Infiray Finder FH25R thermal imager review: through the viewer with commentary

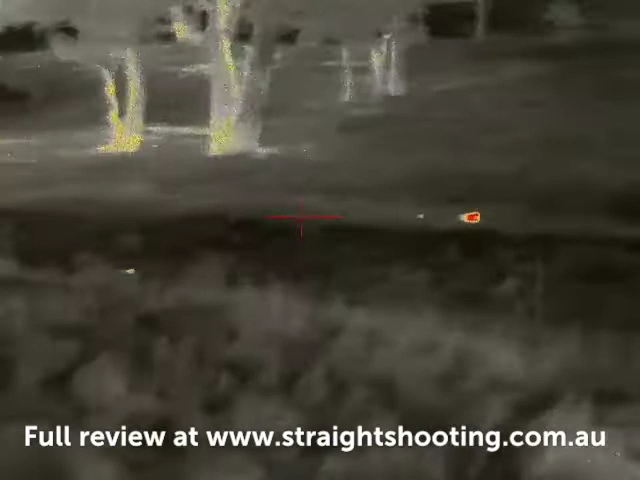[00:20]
The full review you'll find at straightshooting.com.au. It's a pretty good setup,
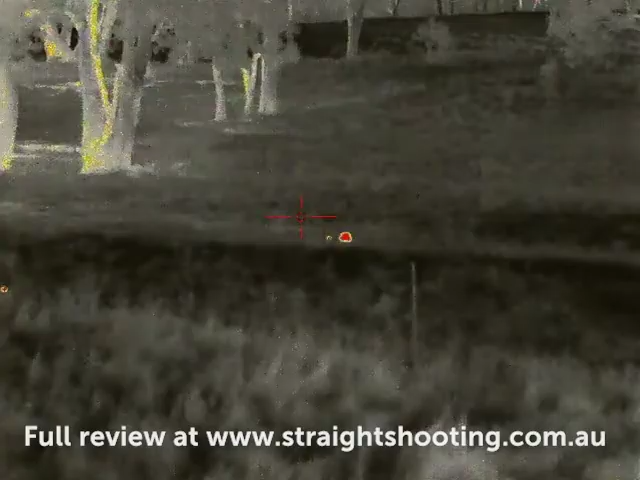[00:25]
you've got a very wide field of view so it's easy to pick up targets like this Fox. I didn't hang around filming it, I grabbed the rifle and shot it.
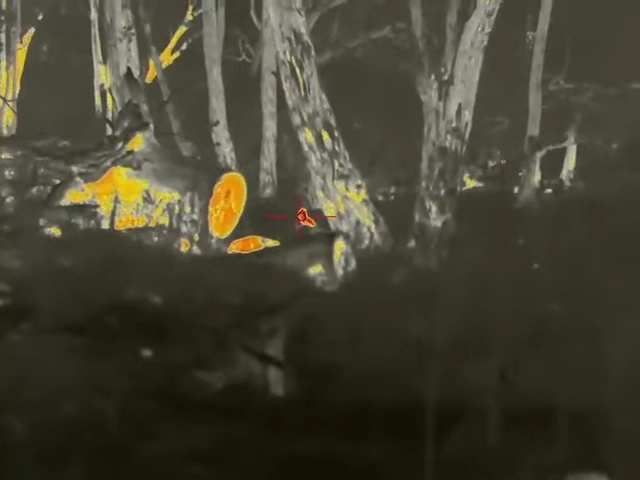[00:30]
Out in a forest animals really stand out but sometimes
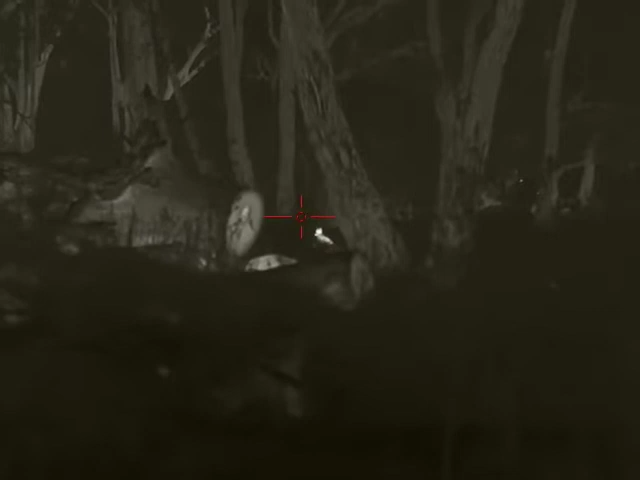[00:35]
like with all thermals it's not that easy to identify them so scroll through the different colour patterns available and it can really make a big difference.
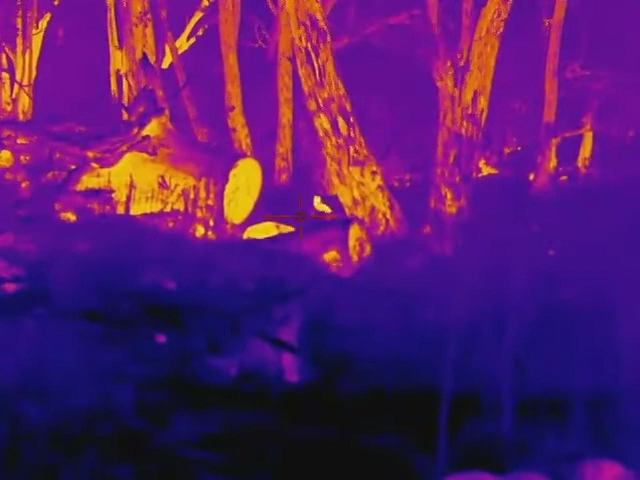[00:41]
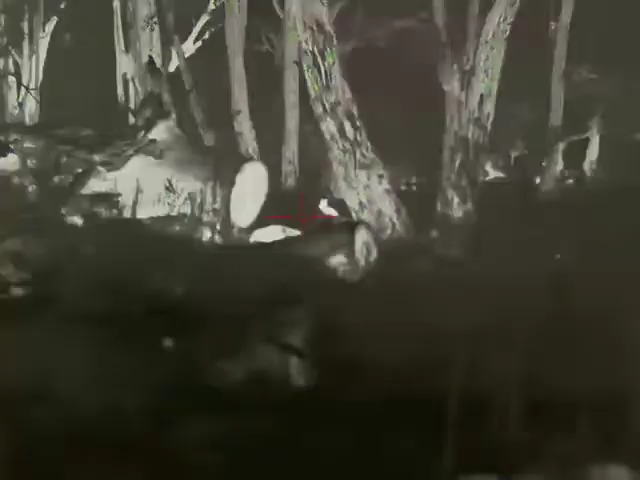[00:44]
In this case this wallaby was pretty hard to ID positively until it moved but on the other hand this deer which we
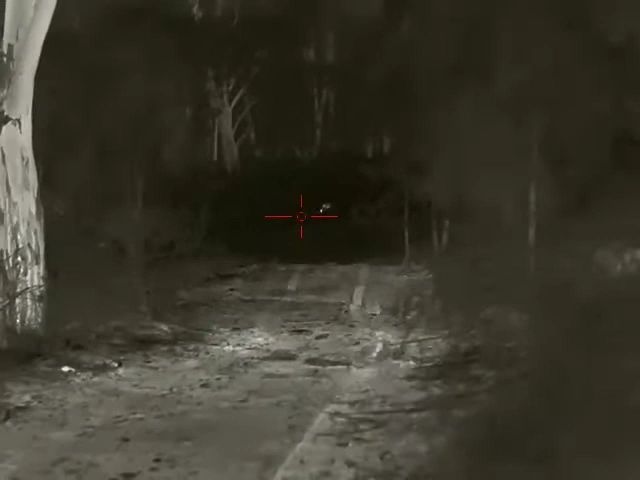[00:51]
couldn't quite make out from about 130 metres under several colours finally came
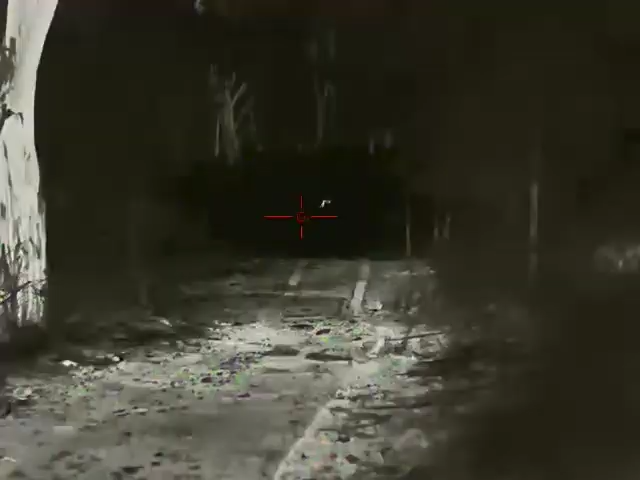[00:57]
good once we went to black hot and then it was really obvious what we were looking at.
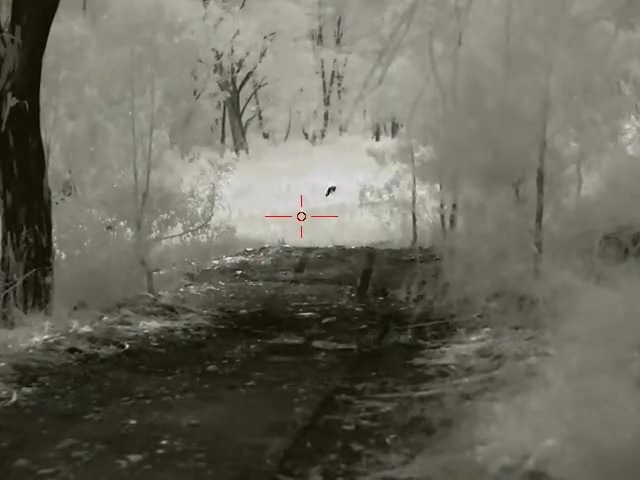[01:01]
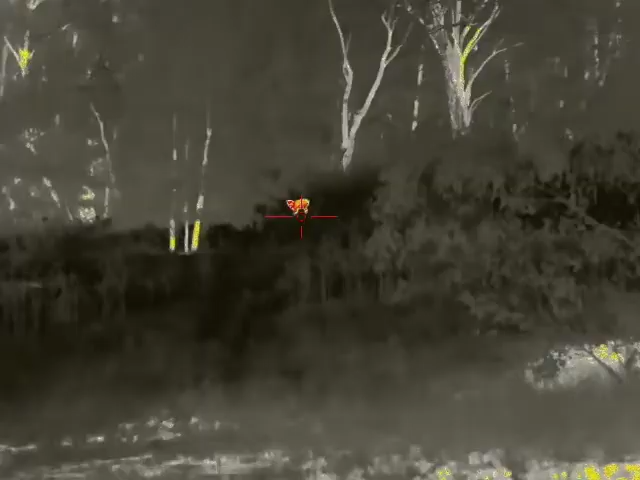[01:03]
We got a bit closer about 90 metres from it using
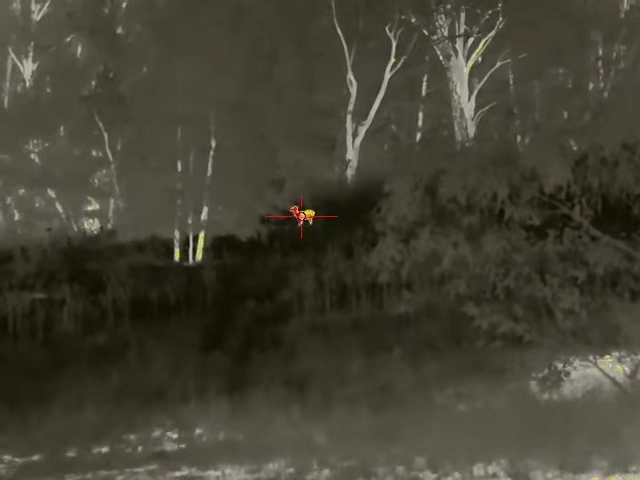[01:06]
red hot it was obvious where it was and across to the left there was a kangaroo also glowing red hot.
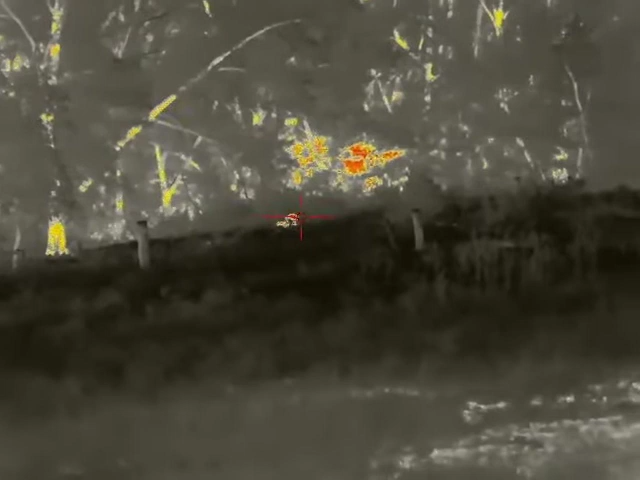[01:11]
Back on the deer we zoomed into maximum
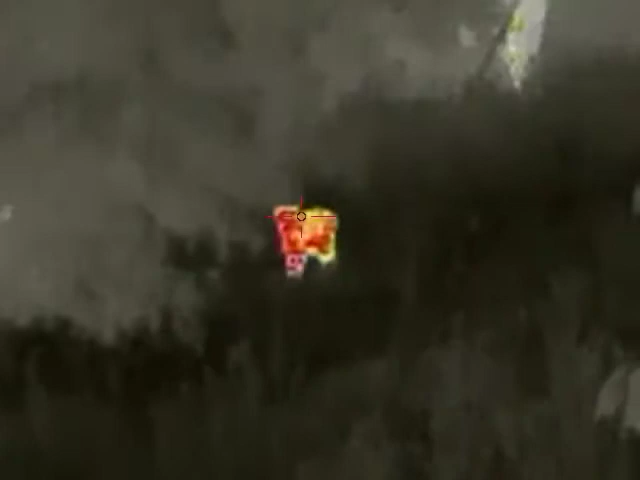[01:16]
magnification you can see it pixelates a bit but again the colours help.
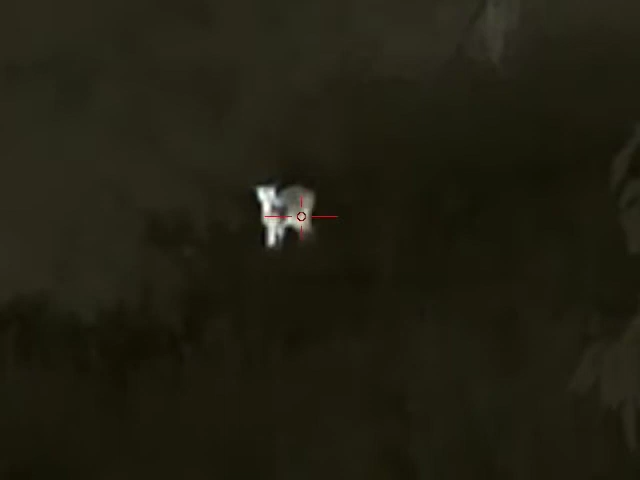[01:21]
That white one is spot on,
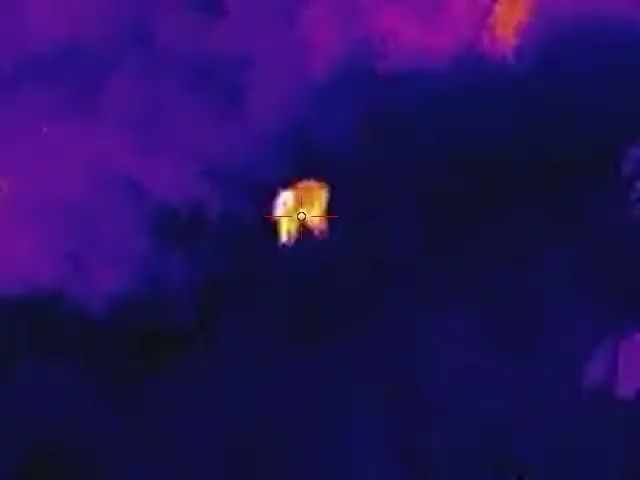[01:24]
it gave the best definition whereas the others it was still a bit of a blur but the cool thing about
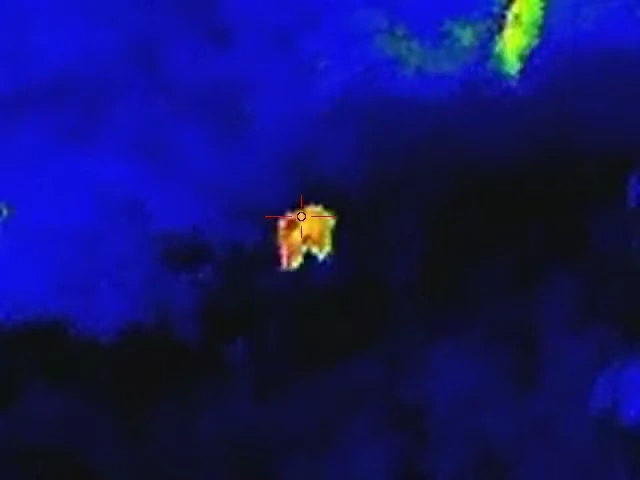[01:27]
the finder is you've got all of those options in a very compact little package.
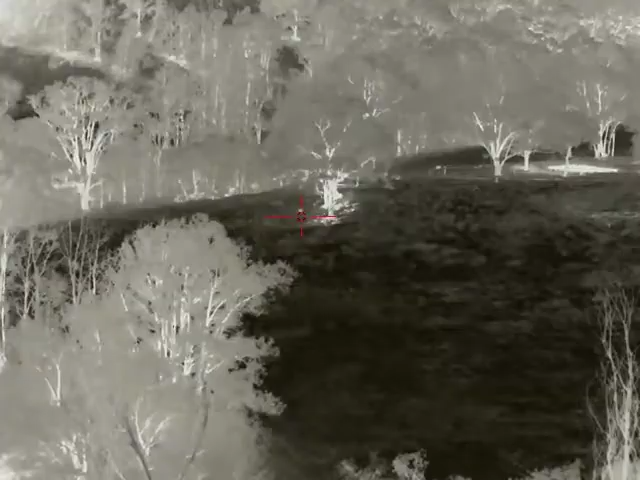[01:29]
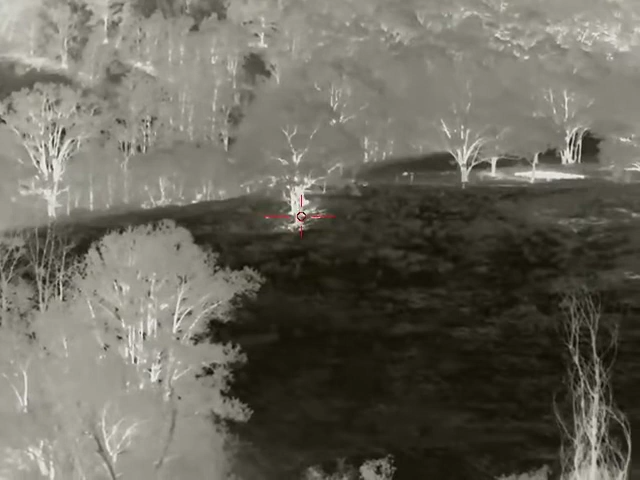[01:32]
The range finding is fantastic that tree is 350 odd metres away and we got a reading from it no problem.
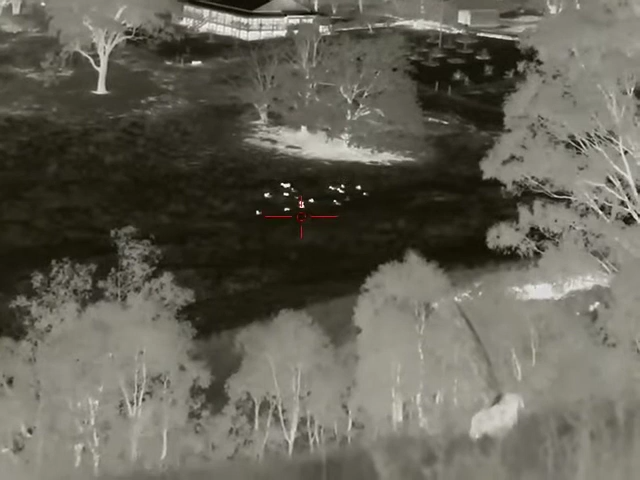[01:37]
Sheep down the bottom of the valley there 250 odd metres.
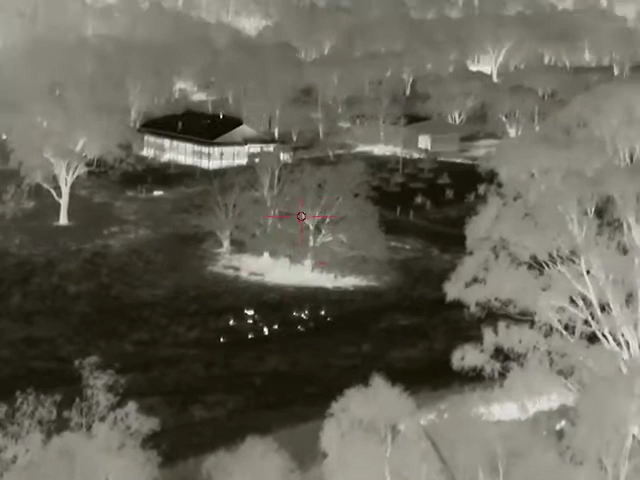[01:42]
The great thing about the finder's wide field of view is you can see everything all the buildings or anything else in the background where you don't want to shoot so you're not going to make mistakes with it.
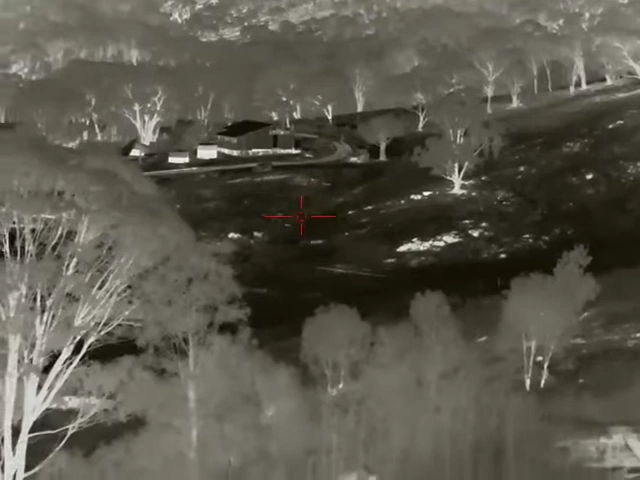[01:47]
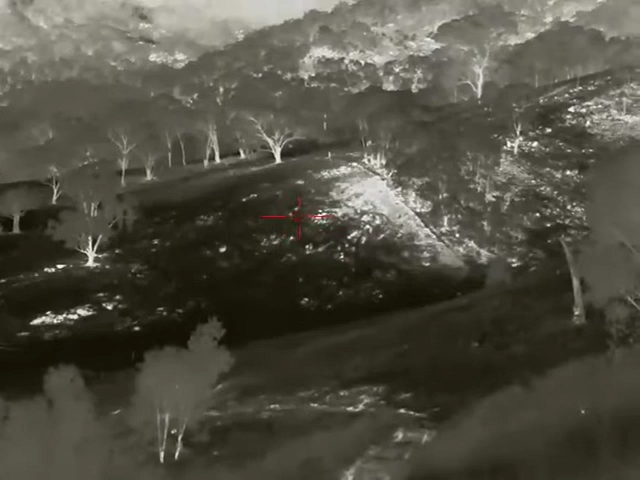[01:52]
It claims a full range of about 1200 metres and looking at the hills in the background you can definitely see further than that though whether you'd pick up any targets that's another matter.
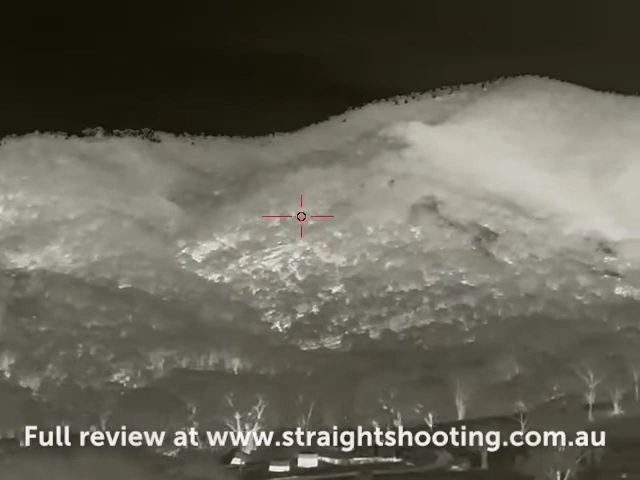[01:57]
That gives you a quick idea of what it's like to look through the Infuree Finder FH25R.